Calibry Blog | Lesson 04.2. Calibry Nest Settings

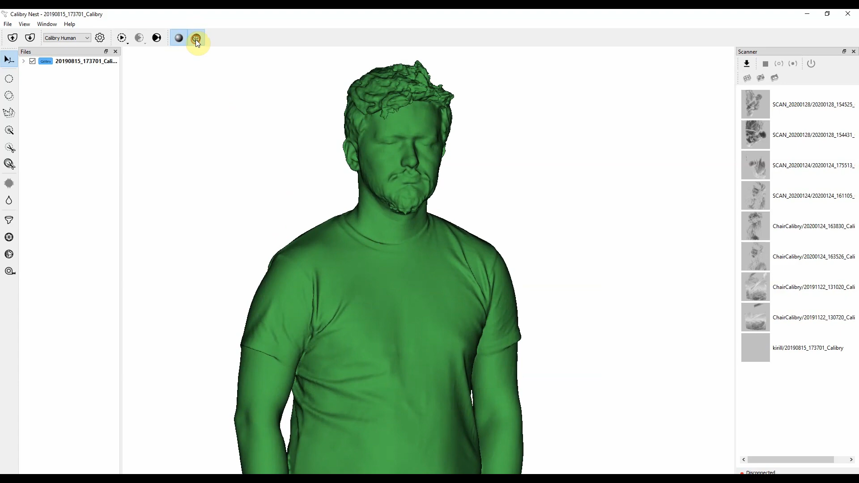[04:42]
Here we can see thousands of polygons that combine into one mesh.
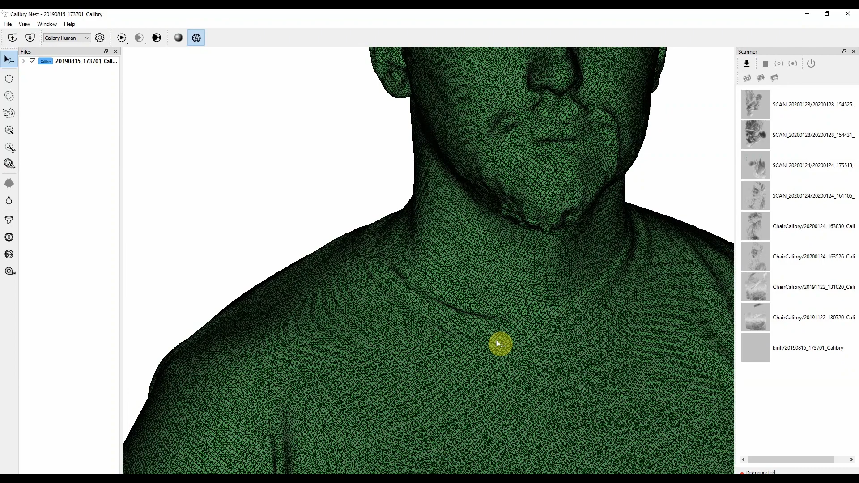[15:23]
If we set the value of remeshing to 1.8mm
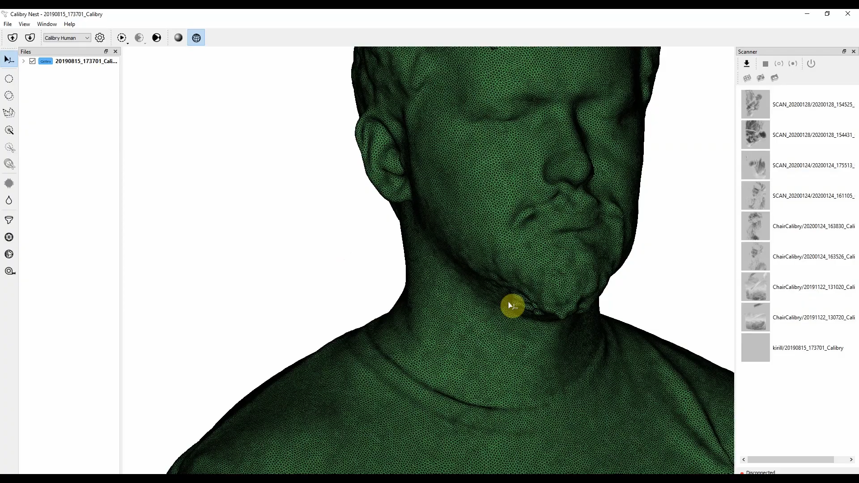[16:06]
Here you can see what happened to the wireframe after remeshing has been applied to it.
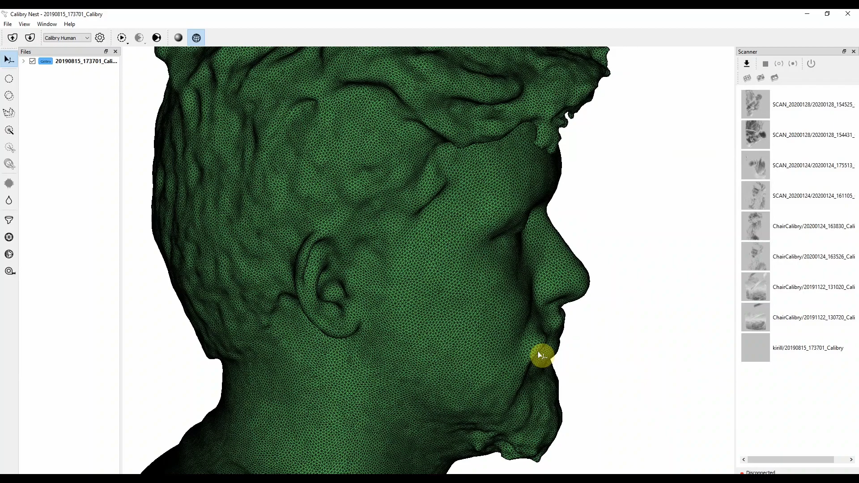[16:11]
All the polygons are nicely shaped and are in order.
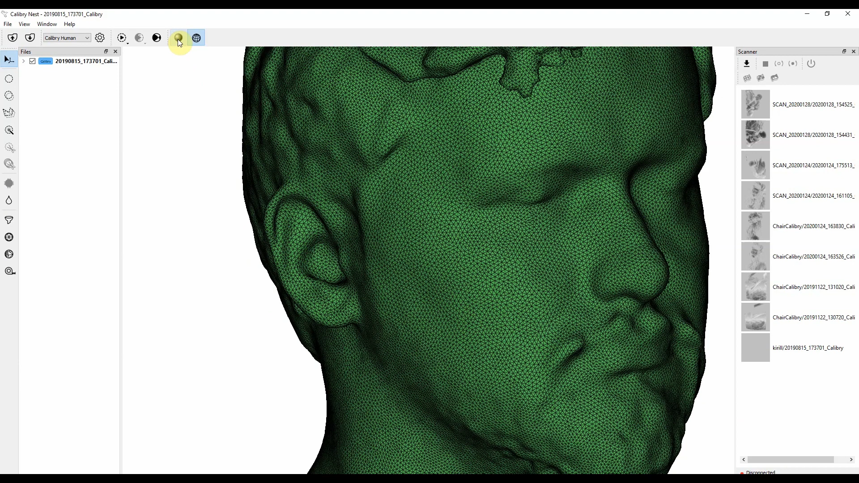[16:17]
If we switch back to the shaded model,